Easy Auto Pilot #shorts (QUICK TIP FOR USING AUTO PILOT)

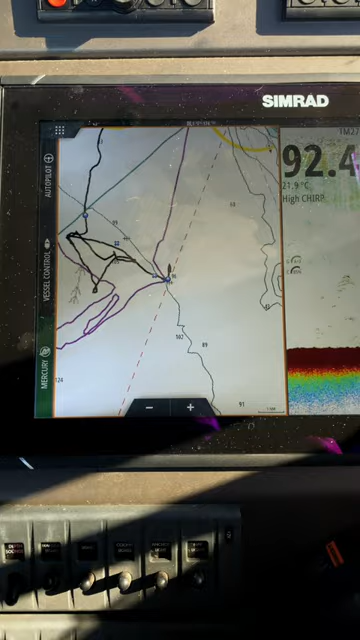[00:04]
with your gps screen selected tap your screen and put a cursor mark on it then go to your drop down menu and select go to
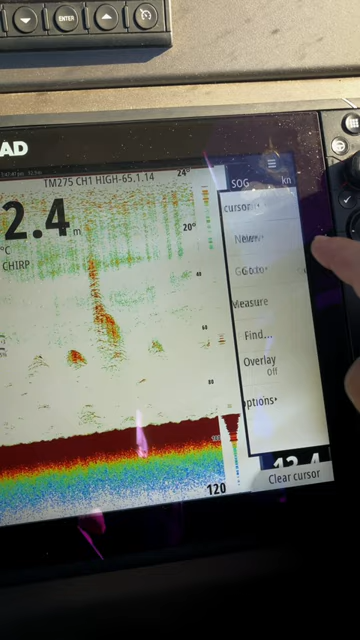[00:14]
then tap cursor say yes to engage autopilot mode